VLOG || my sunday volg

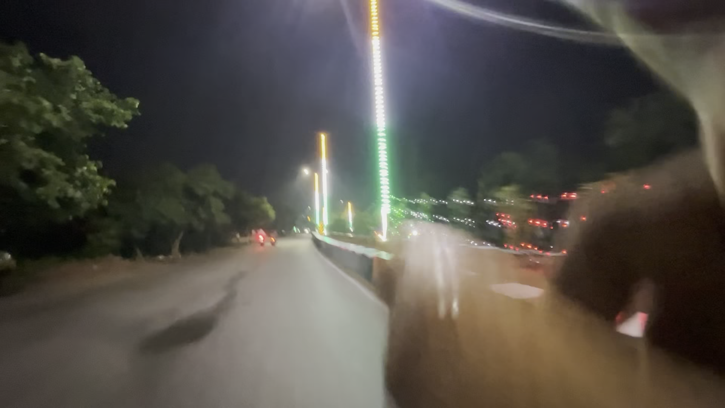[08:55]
तो गाइस यहाँ से लेके हमारे कॉलोनी तक, ये लाइट से कॉलोनी तक नहीं एंड वहाँ तक,
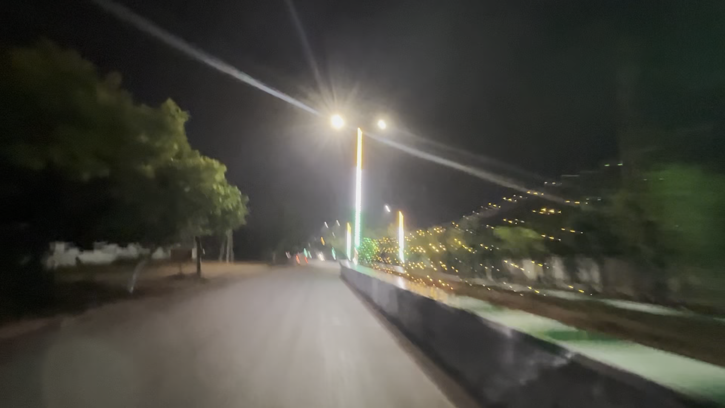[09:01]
जिधर एंड ये रोड है वहाँ तक है ये लाइट्स फ्लैग्स के, मस्त दिख रहा है गाइस मगर। अच्छा कुछ बोले तो पूरी जगह अच्छा,